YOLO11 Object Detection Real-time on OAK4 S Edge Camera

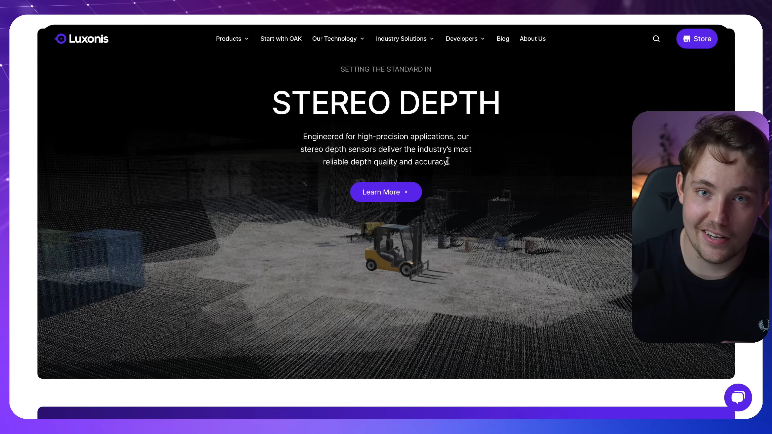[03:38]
Where we have a stereo camera. To get narrow depth information.